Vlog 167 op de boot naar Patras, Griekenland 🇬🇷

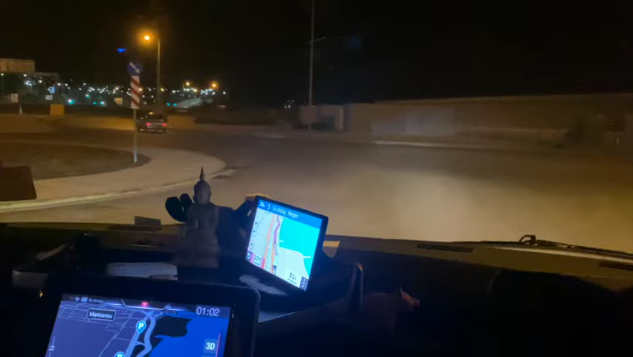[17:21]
Nou ja, het is natuurlijk hartstikke donker buiten. Dus we hebben die mensen die we ontmoet hebben nog een boot. Die gaan samen met ons op een parkeerplaats staan. We gaan het even afwachten. Weg rechts. Nou, we zijn in Griekenland. Voor het eerst in ons leven.
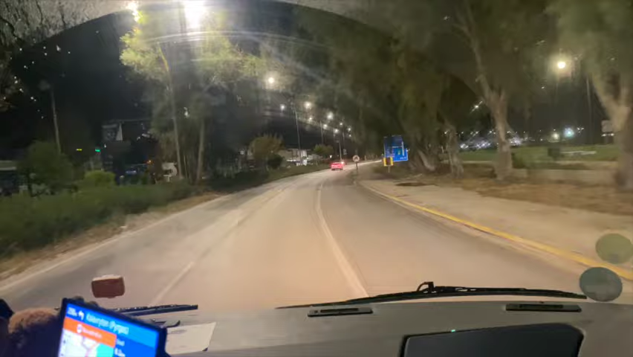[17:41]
50 meter links. Het is midden in de nacht. Sla linksaf naar Kalevriton.